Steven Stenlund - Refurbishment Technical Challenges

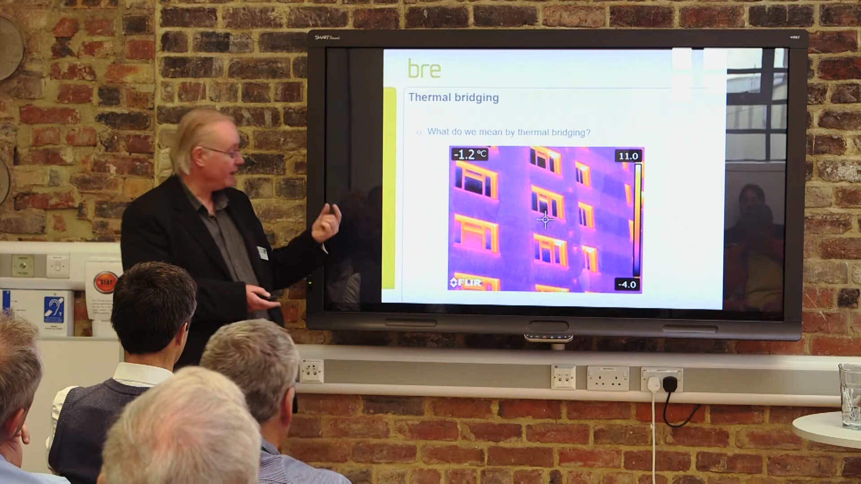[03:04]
On screen: spot -1.2°C
Now that is simply because there is 50-60 mil of brickwork that was left, and that was just rendered over. So there was no insulation placed around these windows at all. Now it's very difficult to do perimeter insulation when you've got existing windows, unless you're replacing everything at the same time, which is highly unlikely because you can only afford to do one thing at a time in most situations. So a solution for this particular project could have been using very high performance, very thin insulation in the reveals, both on the outside of the windows and the reveals on the inside of the windows as well,
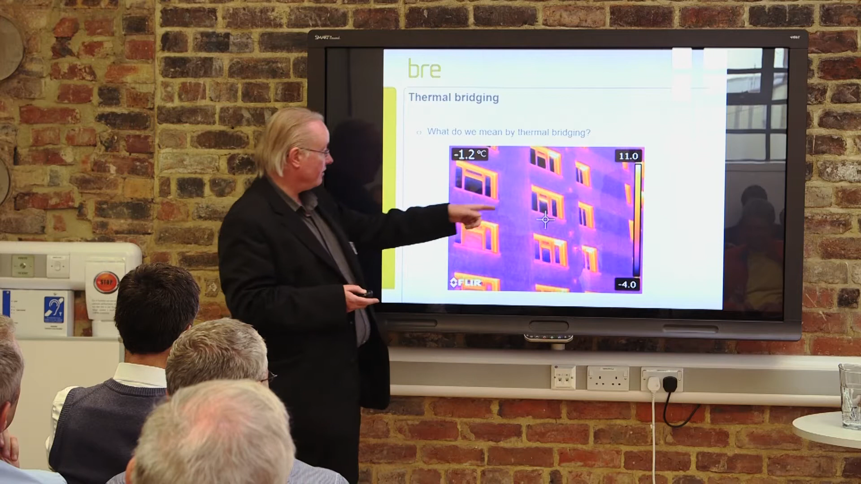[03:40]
so that you would not have such a lot of heat loss bypassing the window. Because if the actual wall outside is at 11 degrees, the wall inside is going to be pretty close to 11 degrees as well. And if you get below, anywhere in a dwelling below 15 on a surface,
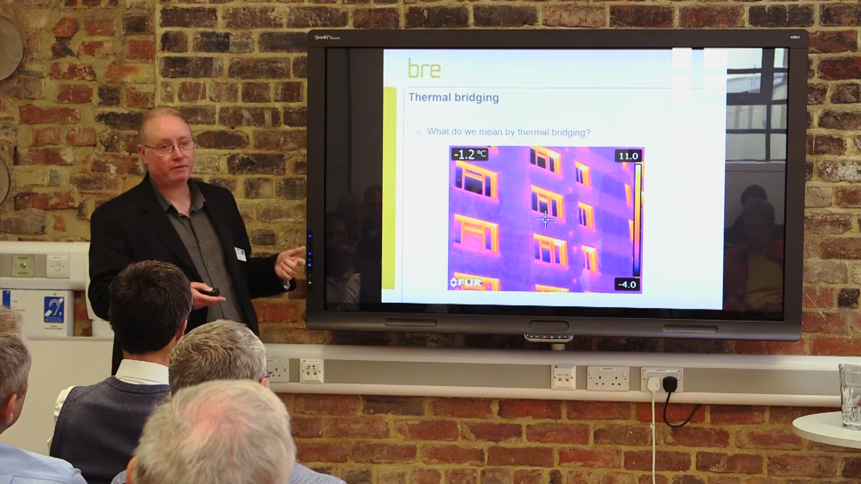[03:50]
On screen: spot -1.2°C
condensation will occur. So we're doing a project right at the moment in Northern Ireland in Antrim, refurbishing 7 no fines houses. No fines concrete, if you don't know, is essentially you strike a shutter and you fill it with gravel that's coated with wet cement. There's no sand, nothing.
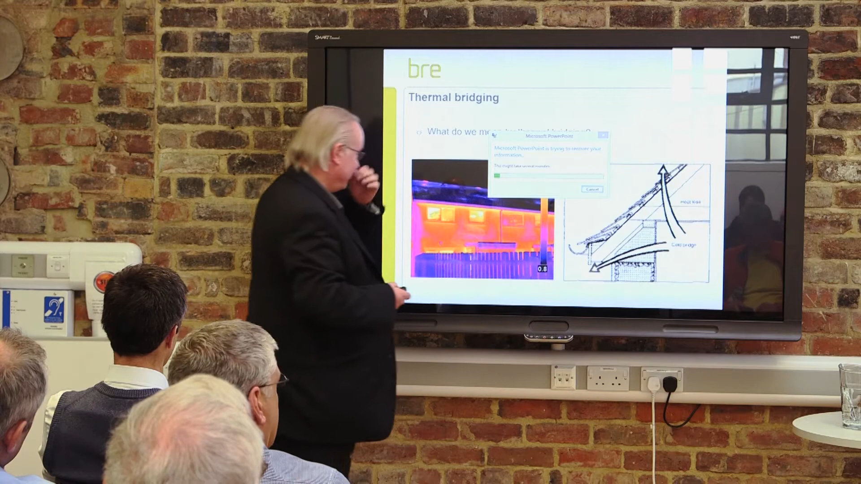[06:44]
Right, so again, across the eaves is a very bright spot.
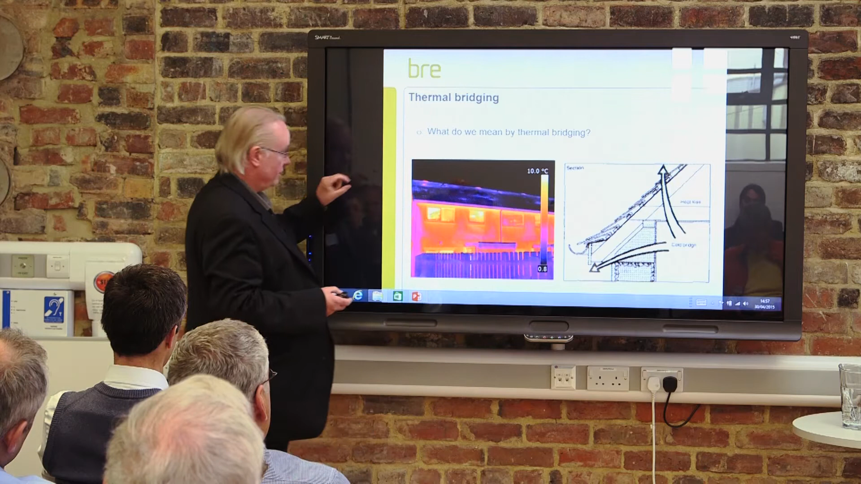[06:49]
On screen: scale top 10.0°C
Now, what happens at the top of the first floor wall lift at the front and back,
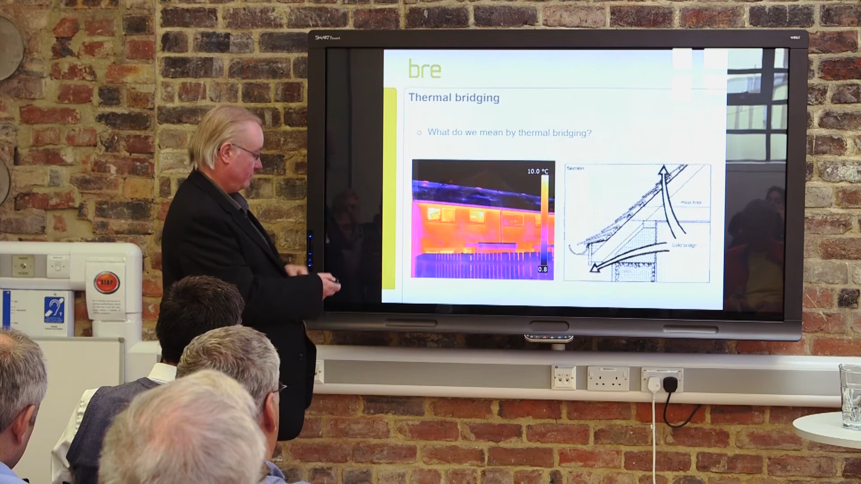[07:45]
On screen: scale top 10.0°C
And at the ground floor, again, remember the temperature scale,
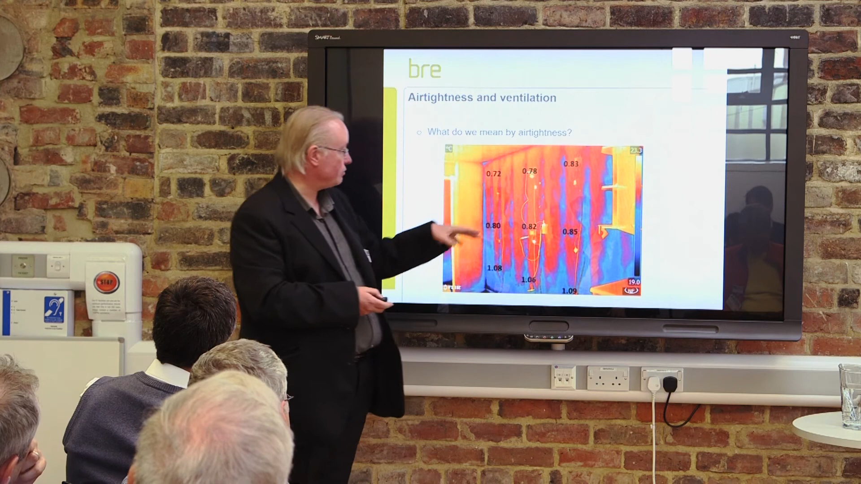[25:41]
as well as at the same time as thermography is being done. And you can see that cold air has been drawn in at low level and up behind the dry lining.